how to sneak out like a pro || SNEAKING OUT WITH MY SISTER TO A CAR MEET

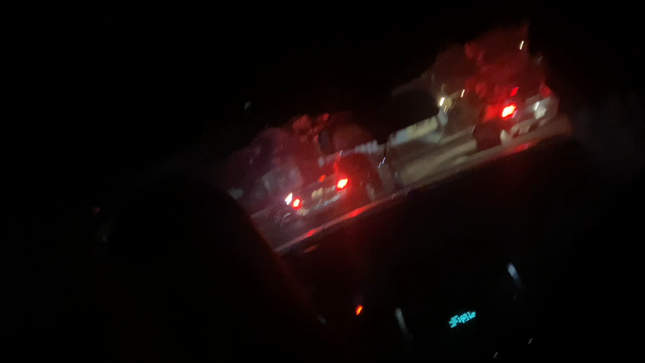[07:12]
Cops pull up. Bad night. Just drive carefully. Just be careful, Evie, when you get out from go, here.
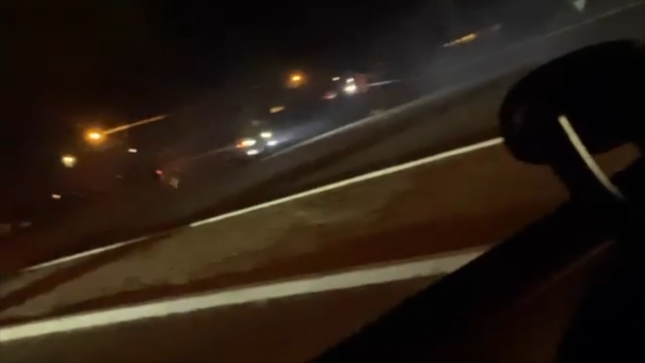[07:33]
Okay, wait. He's still going. Hurry, get up.